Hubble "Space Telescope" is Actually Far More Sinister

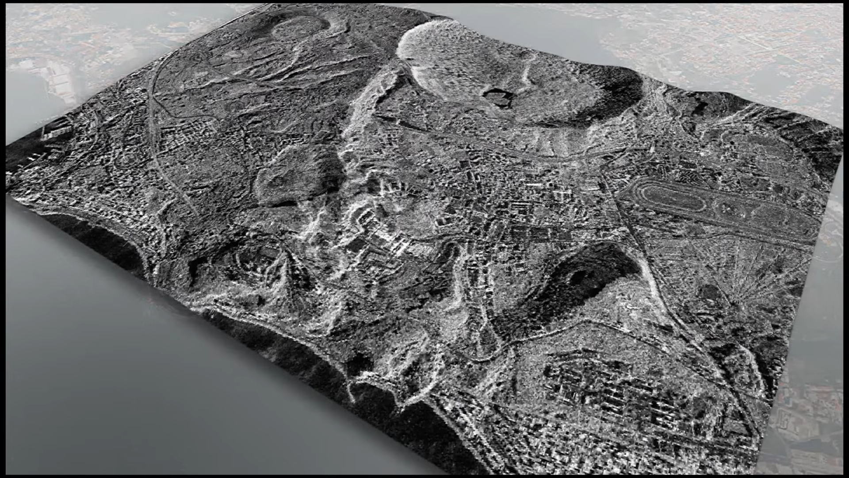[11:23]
mapping the return signals and the resulting image increases in resolution with each pulse logged as the satellite passes over terrain. This provides a great alternative to optical reconnaissance when conditions don't allow a clear view of the ground.
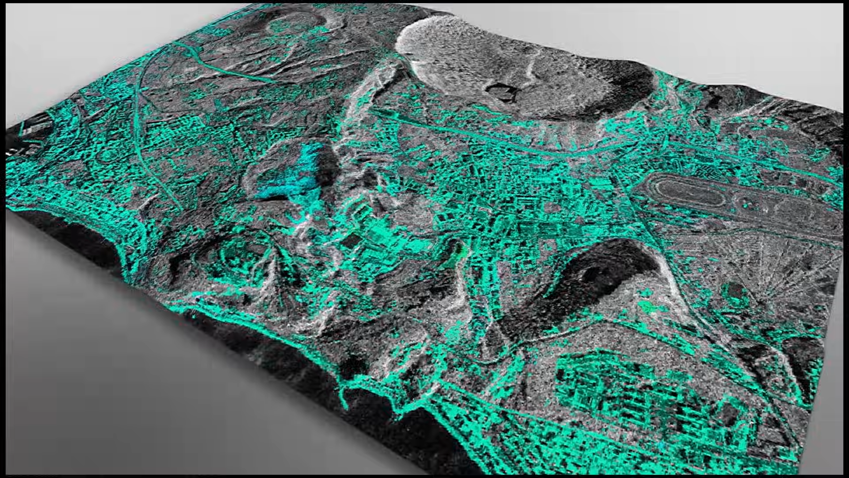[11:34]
So, what do you think? Is it ridiculous that the military gets funding for 20-plus Hubble-grade satellites while NASA is left with scraps?